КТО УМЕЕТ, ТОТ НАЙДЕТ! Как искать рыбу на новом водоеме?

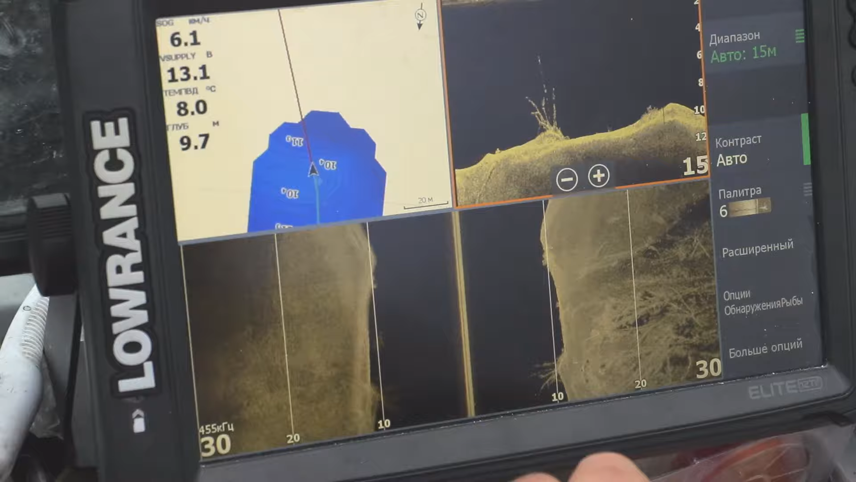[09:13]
On screen: depth 9.7 m, water 8.0°C
И щука, и судак как раз ровно в деревьях живут.
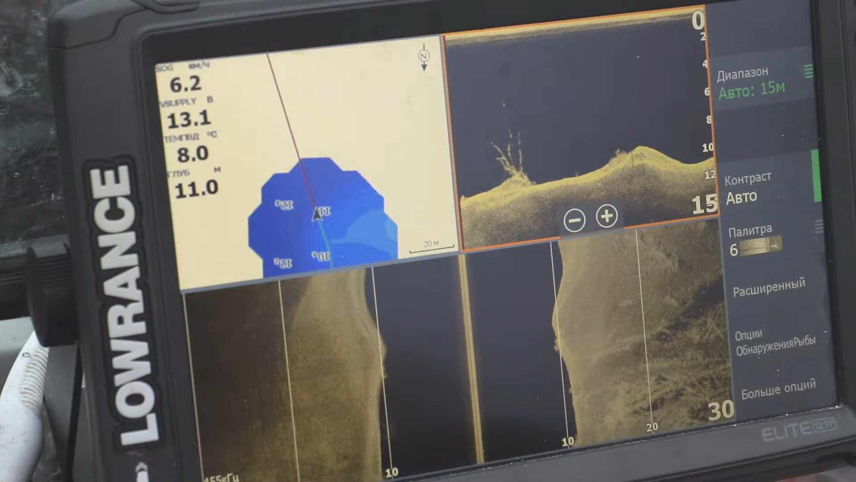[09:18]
On screen: depth 11.0 m, water 8.0°C
То есть рядом, когда рыба не активна, а мы ловили в основном, когда рыба была неактивна, в таких условиях, она вся в деревьях.
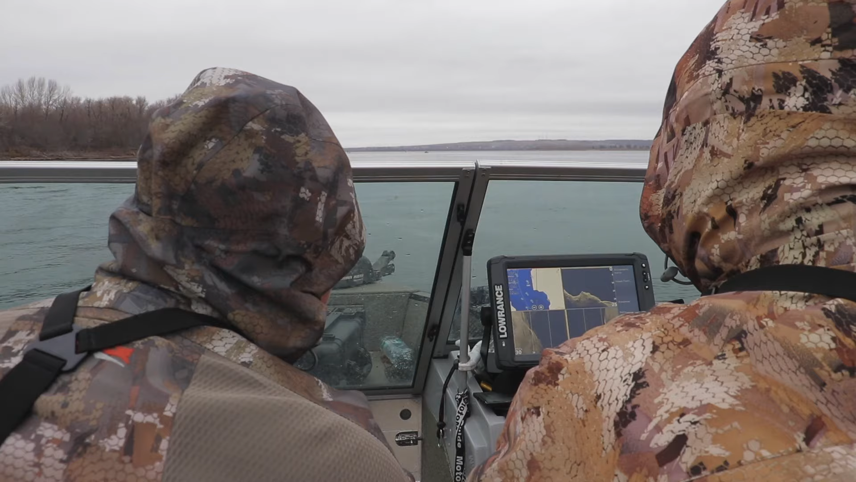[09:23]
Чтобы поймать рыбу, нужно кинуть именно в дерево, внутрь. А деревья лежат все от берега в глубину, и, соответственно,
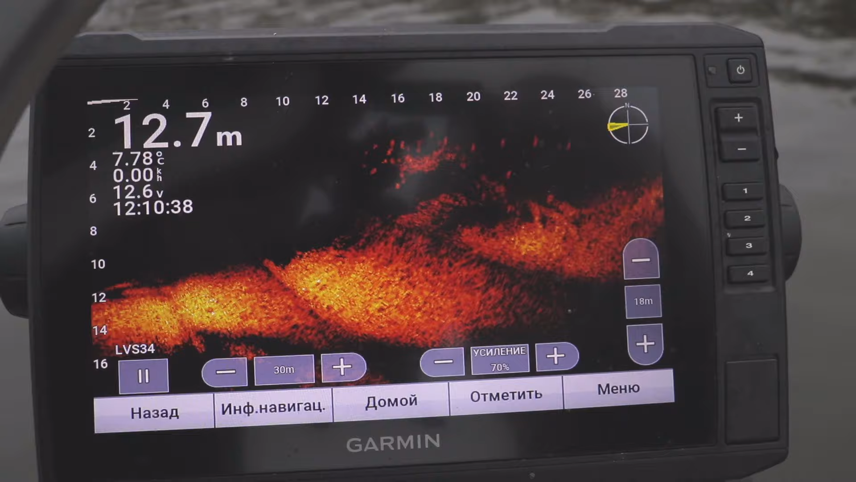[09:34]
On screen: depth 12.7 m, water 7.78°C
мы вставали на 10 метров глубины, это примерно метров 20 от берега.